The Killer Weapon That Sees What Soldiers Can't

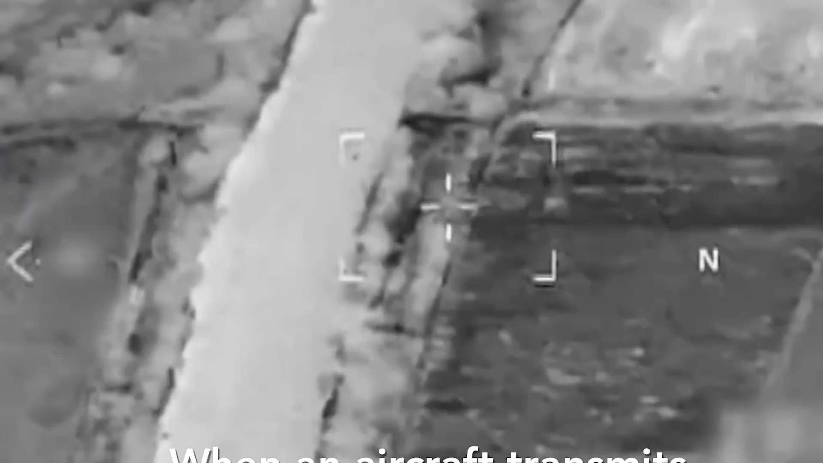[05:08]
and an eye-safe laser rangefinder, as well as a fully integrated fire control system that provides ballistic correction.